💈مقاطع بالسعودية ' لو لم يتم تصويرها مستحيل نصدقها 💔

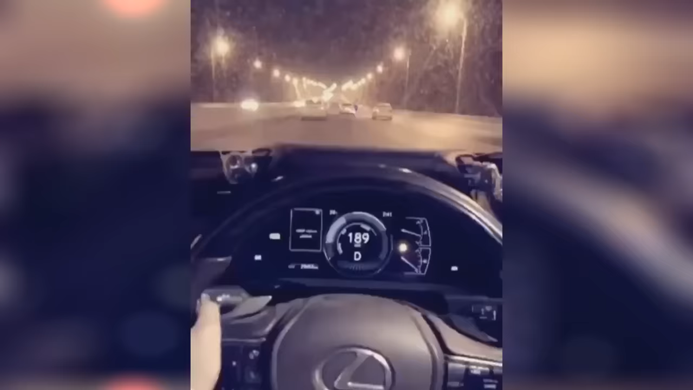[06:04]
لكن شاف اللحظه الحاسمه بعينه، المشكله انه طاير وماسك الجوال يمشي حول 189. 189 ما هي سرعه بسيطه، لا سرعه عاليه جدا. وغير كذا ماسك الجوال، الجوال يقروش. شوفوا لا اله الا الله شلون نجا، شوفوا.
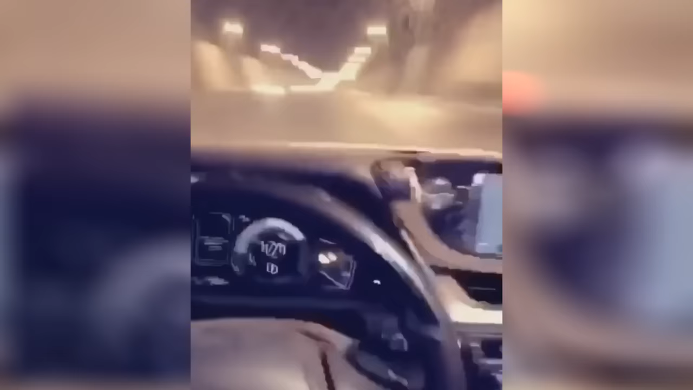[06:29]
طبعا الظاهر انكم شايفين المنظر كيف الشاحنه داخله باللكزز، ما ادري شلون تخطاه لا اله الا الله. الشاحنه اصطبه داخل عندهم ما شاء الله، بس ما ادري شلون الله انتقهم.